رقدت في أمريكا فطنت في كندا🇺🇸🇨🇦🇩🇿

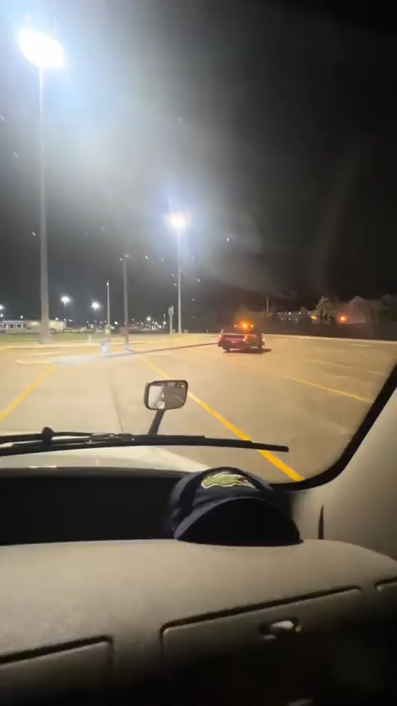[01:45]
نتبعوا هذا البيكاب هذا تالي بتاع حارس الحدود الكانادية باش يخرجوا
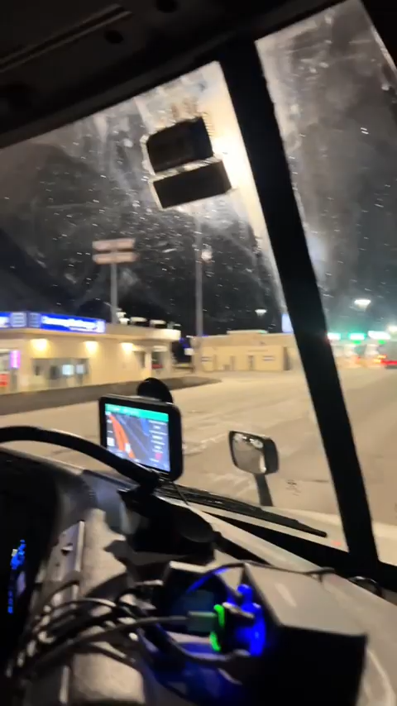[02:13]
كورنسي اكسچنج او ها تحب تبدل دولار للدولار
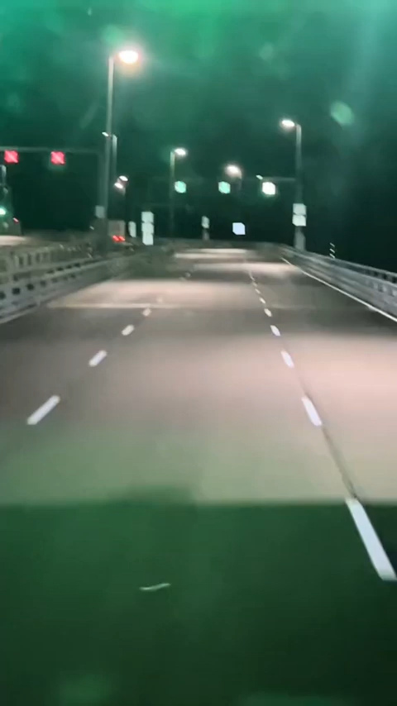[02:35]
هذا هو البرج اللي يربط بين ديترويت وولاية ميشيكن وبين كندا تم الناس اللي تكون في ديترويت تعصر وحدكم شوفوا جي بي اس مليح يلقيت بلاصة تيو كندا غير حبس شوفوا جزيز يوكي من أحضر ومن أحضر اللي من أحضر اللي تكون في الانترحة بحق الانترحة